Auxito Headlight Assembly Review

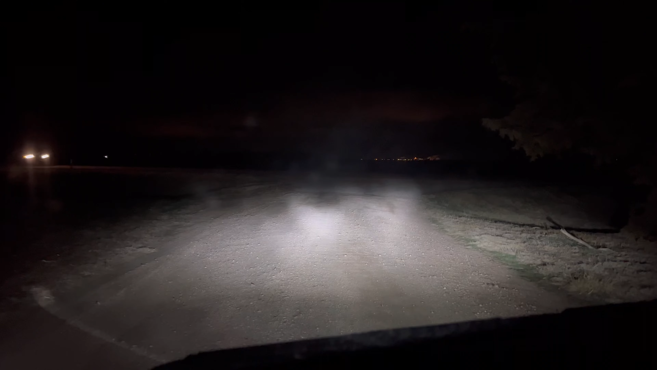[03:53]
dims right i did adjust them up a little bit i like
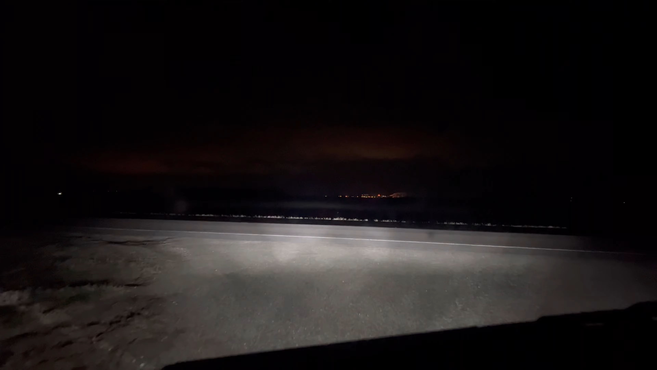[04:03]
there's another car next to me there's my lights i need to adjust them just a little bit more up there's the big difference